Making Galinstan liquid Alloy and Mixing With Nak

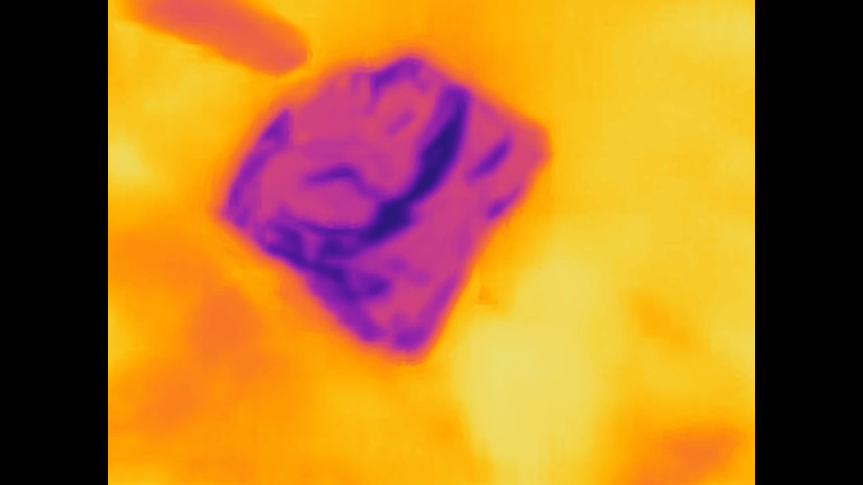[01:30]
And now let's combine it with the indium. Now you can't really see much happening because the metal
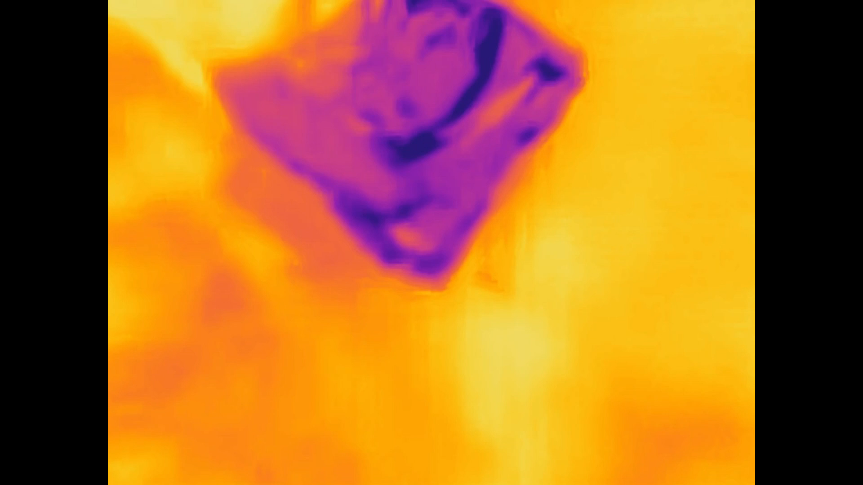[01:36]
is mostly just reflecting and showing the temperature of the room,
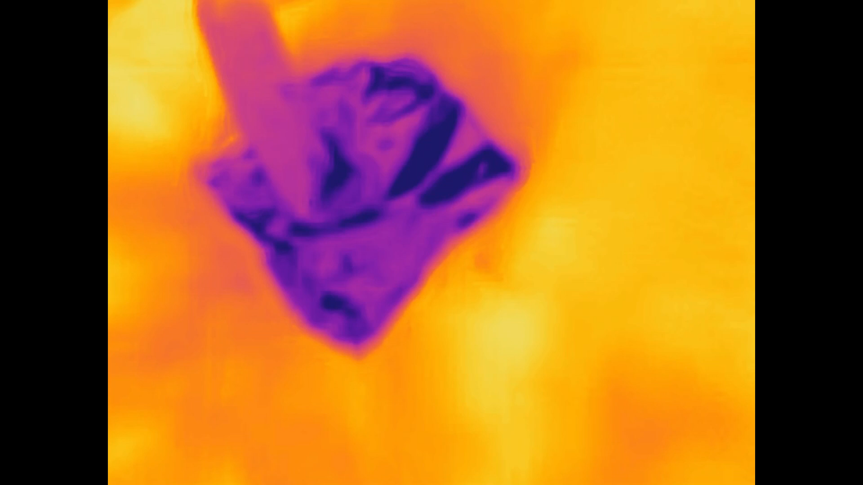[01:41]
but if I add a bunch of this and let it cool off, you'll be able to see that my hand underneath the metal has cooled significantly.
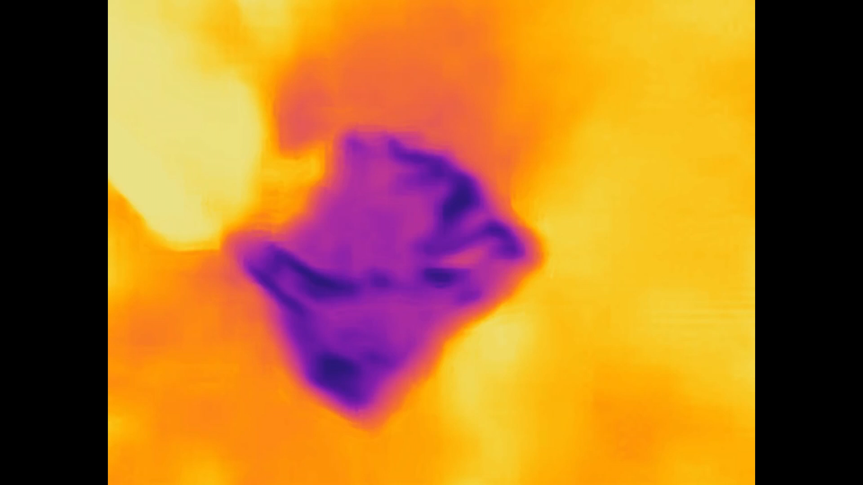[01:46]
See this spot here?
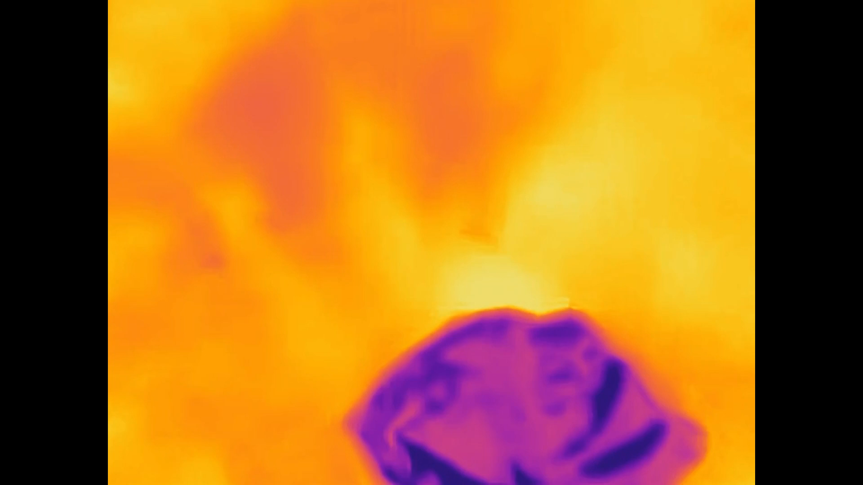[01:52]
This is actually making it cold. Now, of course, this has only taken it down to about 15 degrees centigrade.
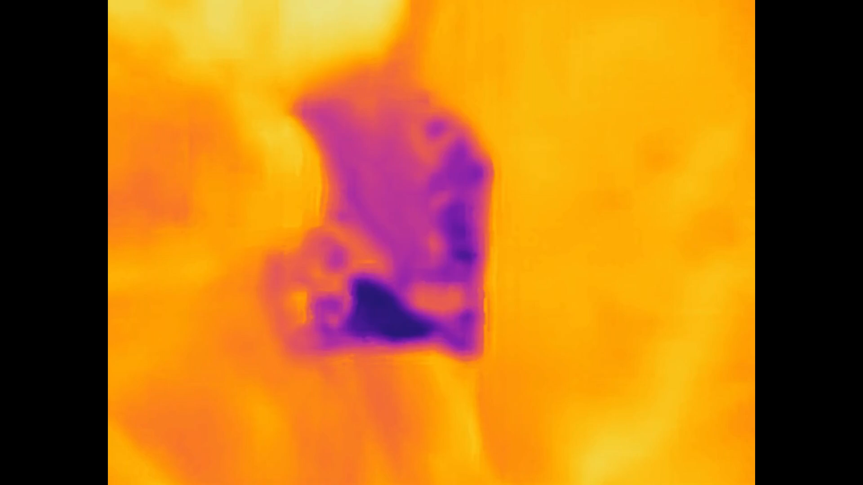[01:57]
As the solid metal liquefies, it absorbs energy.